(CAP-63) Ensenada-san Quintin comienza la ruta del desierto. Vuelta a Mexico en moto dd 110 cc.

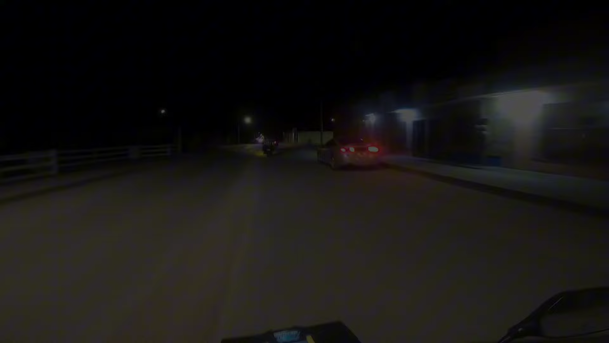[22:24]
Llegamos. A. Vicente. Guerrero. Aquí. A la casa. De Edgar.
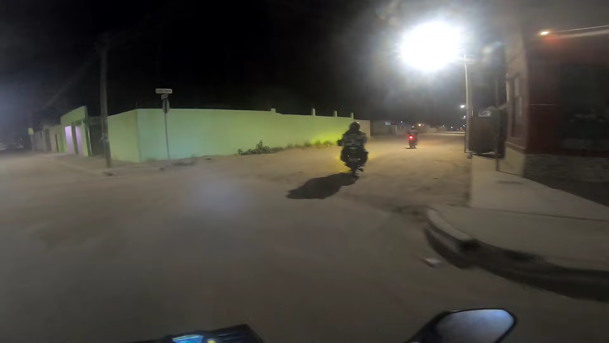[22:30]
Un amigo de. Iván. Que ya. Previamente. Lo había recibido. Y. Pues. Se nos fue a recibir. Como vieron. En su. KLR. 6. 50. Kawasaki. Y. Ya. Llegamos. Pues. Se nos hizo.
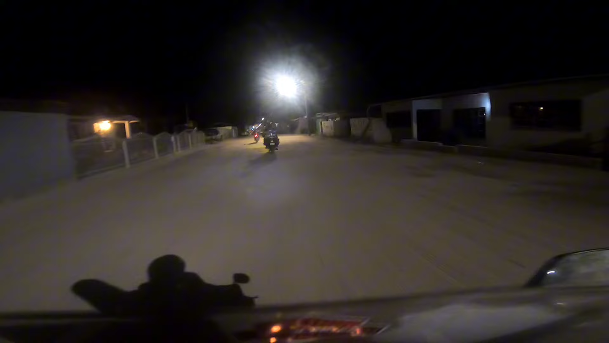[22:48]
Oscuro. Pero. Pues. Estuvo. Tranquilo. El camino. De todas maneras.
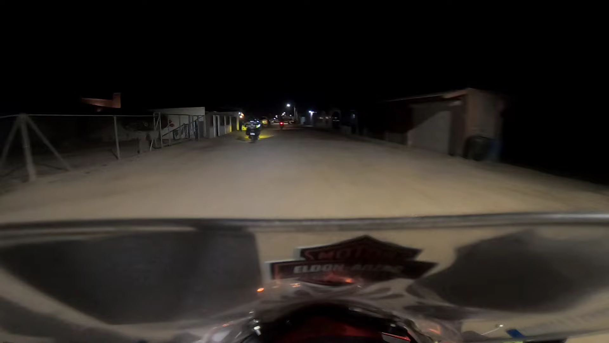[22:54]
Sin. Grandes. Incidencias. Y. Ya. Ya. Llegamos. Aquí. Vamos a. Descansar. Y. Probablemente.